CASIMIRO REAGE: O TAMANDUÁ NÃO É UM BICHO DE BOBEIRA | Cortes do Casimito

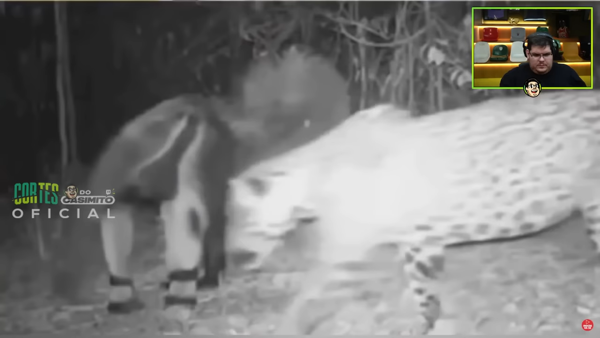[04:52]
O tamanduá bandeira faz parte da dieta da onça pintada, mas é uma presa rara com menos de 5% de sua alimentação. Isso porque eles costumam enfrentar o felino quando são atacados.
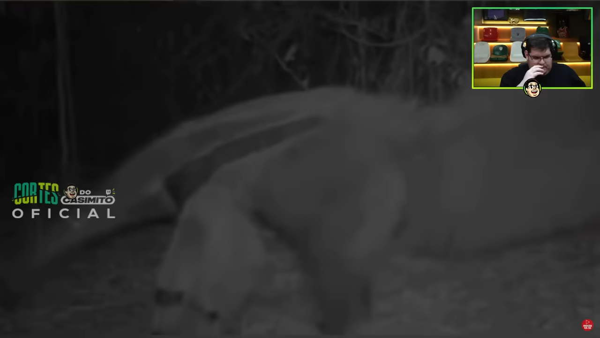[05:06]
Em muitas ocasiões, o animal acaba evitando o tamanduá porque não vale a pena enfrentá-lo devido a sua astúcia e vontade de viver.